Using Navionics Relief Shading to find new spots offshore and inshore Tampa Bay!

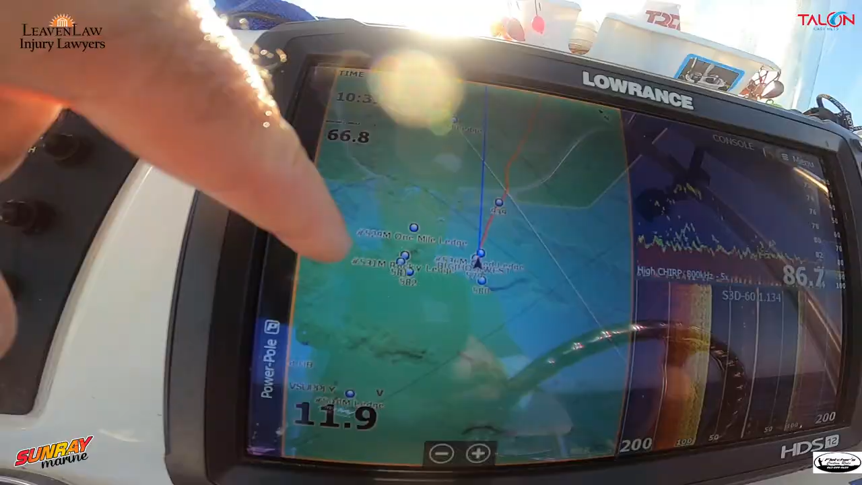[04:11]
You can, this is what I'm talking about. These strips right here, they're running in strips.
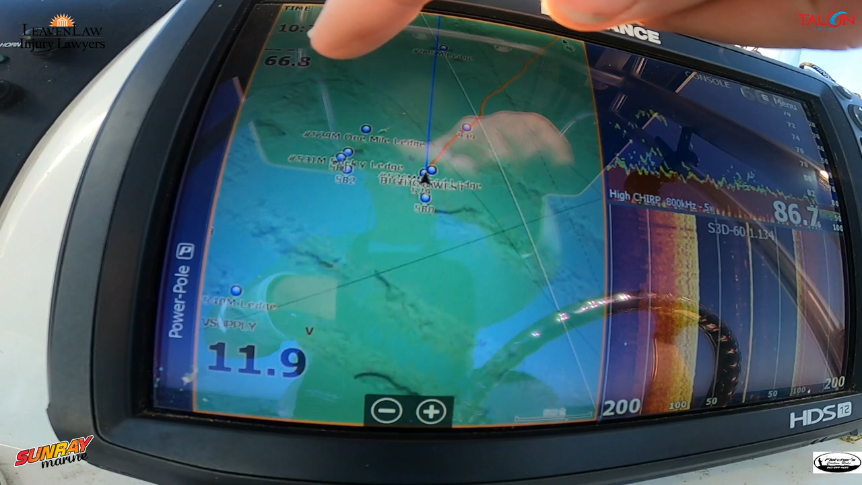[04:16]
And then you have one that runs this way. I'm checking out. So we're fishing here.
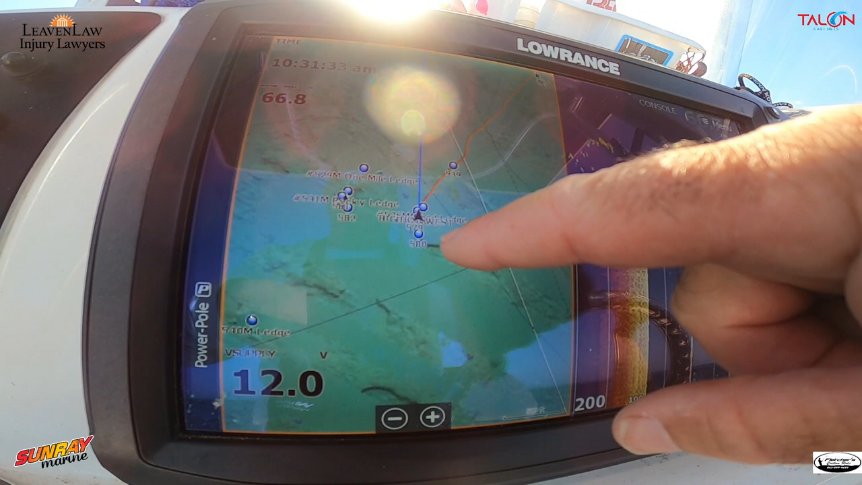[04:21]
We've got a ledge right here. We've probably got another ledge right there. We've got a ledge over there. You can see that ledge right there.
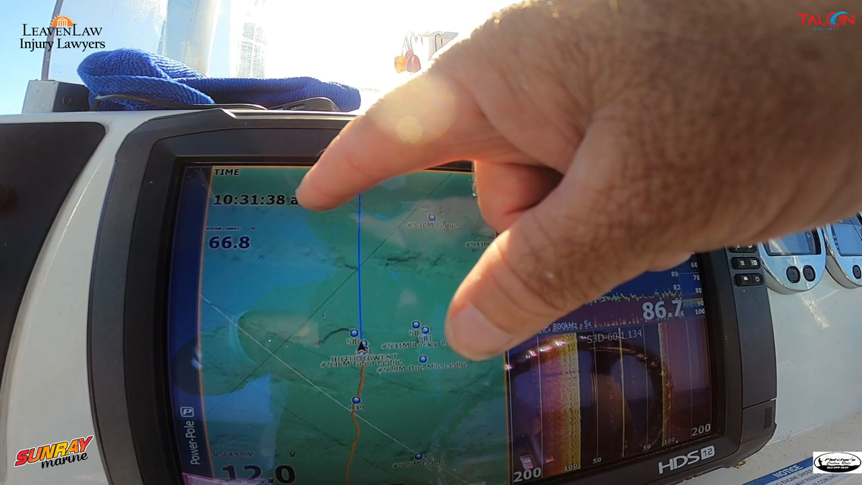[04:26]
We got to go check that out. I don't even have that mark. But as you can see, we've got fish up above.
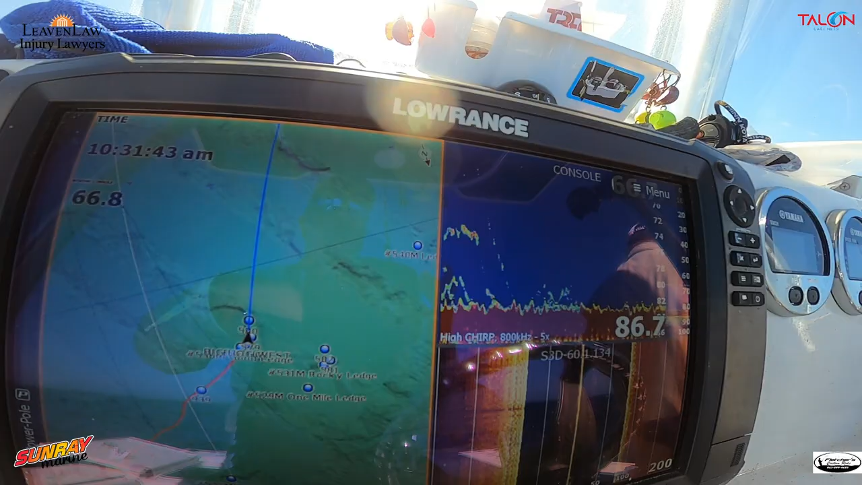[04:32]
So if you have the Navionics relief shading, it even comes in really handy inshore inside the bay also, especially if you're looking for ledges in that inside the channel itself.